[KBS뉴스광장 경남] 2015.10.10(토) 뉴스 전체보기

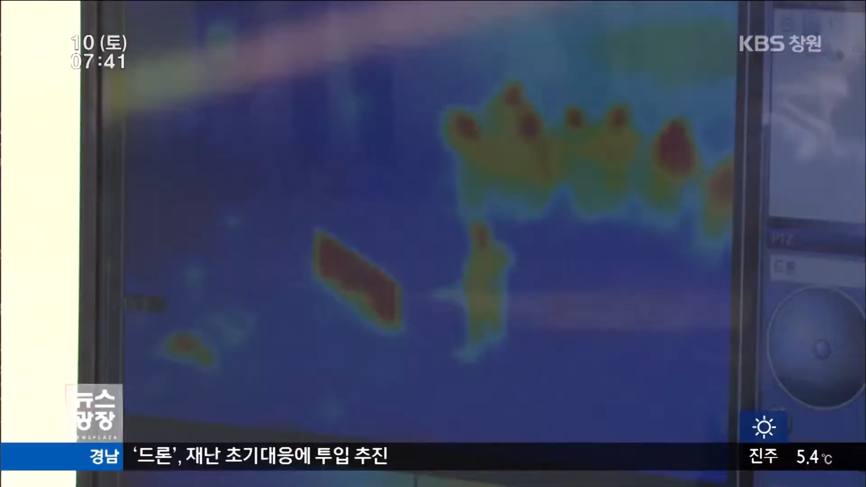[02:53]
이렇게 드론에 설치된 열화상 카메라를 사용하면 시야가 확보되지 않은 상황에서도 구조자의 위치를 정확하게 파악할 수 있습니다.